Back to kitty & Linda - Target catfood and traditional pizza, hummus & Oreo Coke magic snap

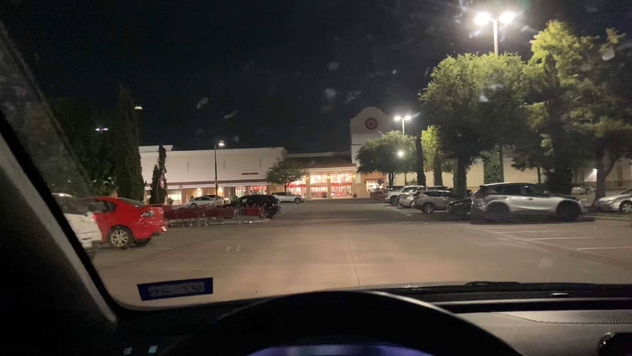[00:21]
To Target, I'm gonna get some dry cat food, the naturals, the Purina naturals, and then probably pick up one of those protein drinks. Probably the Bolt House Farms, the vanilla bean has some protein in it.